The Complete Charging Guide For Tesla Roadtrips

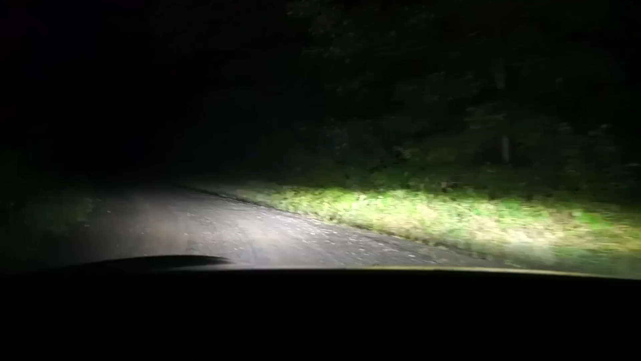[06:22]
I swear. It's like Blair Witch Project right now. The car's navigation has told us to go this way because it's faster. It is not the same way that our directions told us to go. So just hoping we get there and we get there in one piece.